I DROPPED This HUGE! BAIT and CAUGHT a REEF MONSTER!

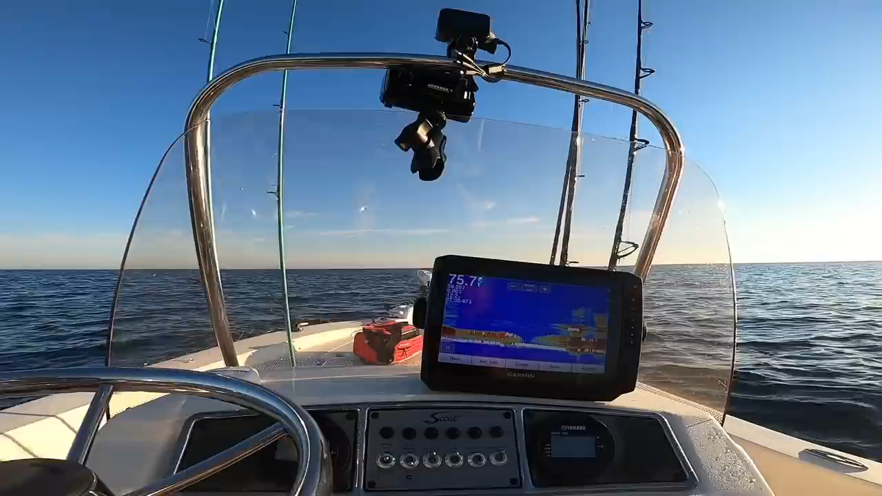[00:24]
8.5 miles from outside the pass, so we are fishing on a reef in 76 feet of water. Look how lit up that screen is. So this is your hard structure right here, and then this is all the fish above and bait.
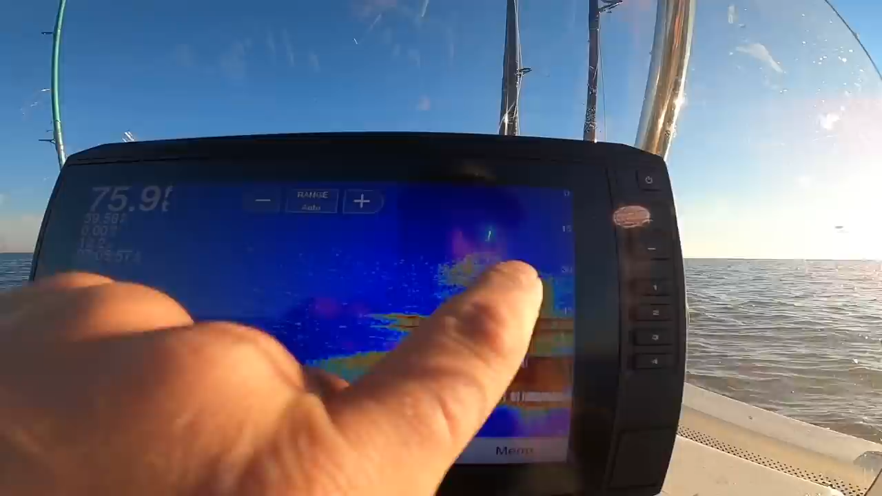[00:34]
Usually you'll see a bunch of marks.
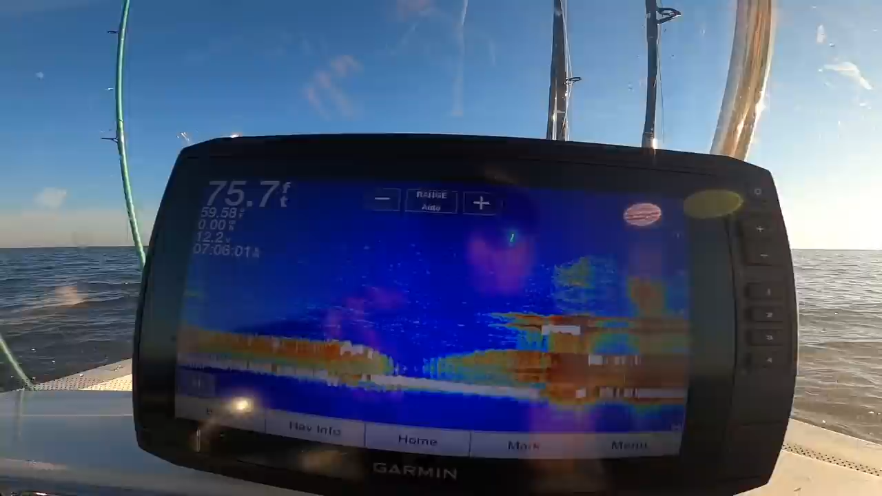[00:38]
On screen: depth 75.7 ft
So 75 feet of water, the Gulf surface temp is 59 degrees.
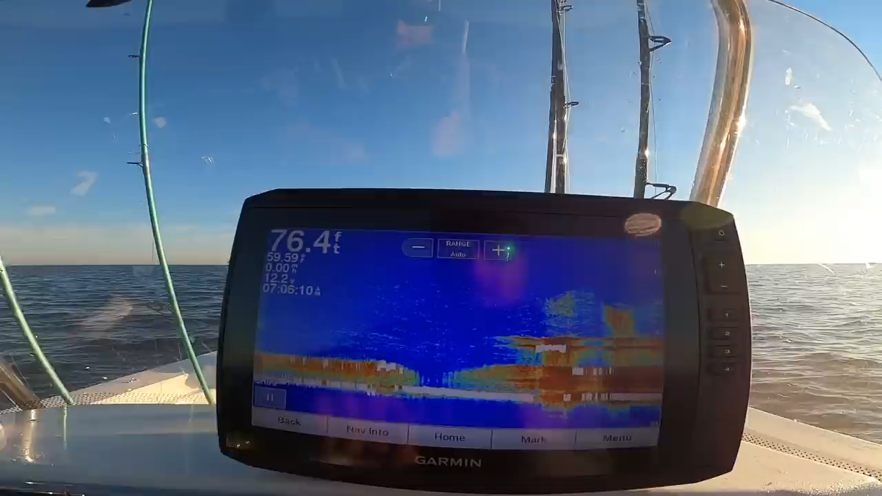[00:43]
On screen: depth 76.4 ft
So it's steadily rising, but we've had some cold nights again, so it's kind of holding it off a little bit, but 59 degree water temp. So I will show y'all what I'm using. I have some squid thawing out, and we'll go over the game plan for today.
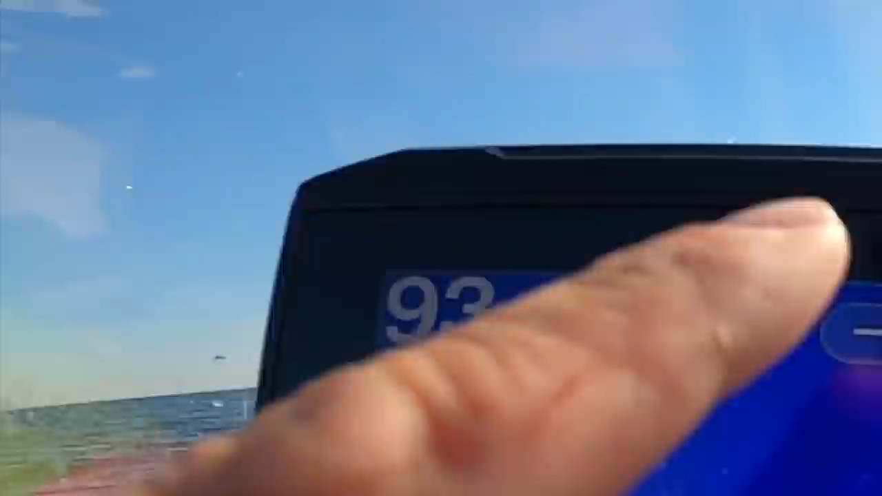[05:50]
Well, I'm actually in deeper water, but I'm sitting on top of the wreck.
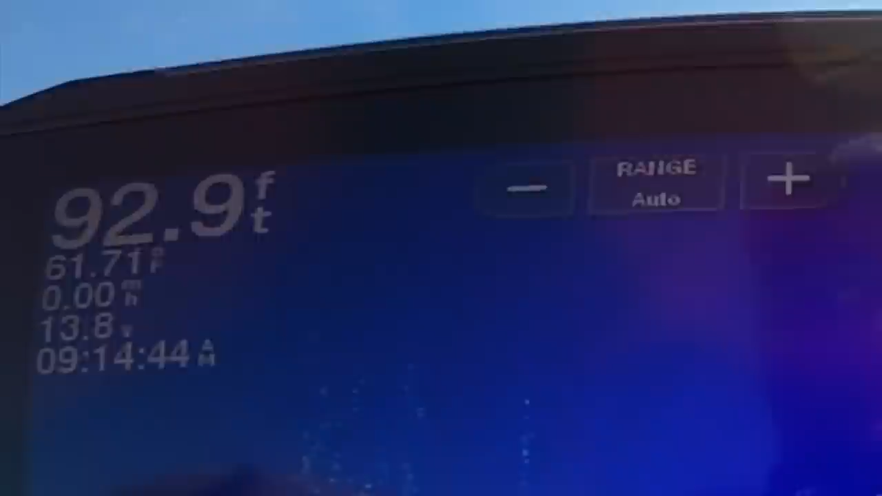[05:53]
On screen: depth 92.9 ft, water 61.71°F
Even though I'm out here a little bit deeper, same deal. I'm gonna drop down some squid real quick, and then I'll move on to fishing something bigger.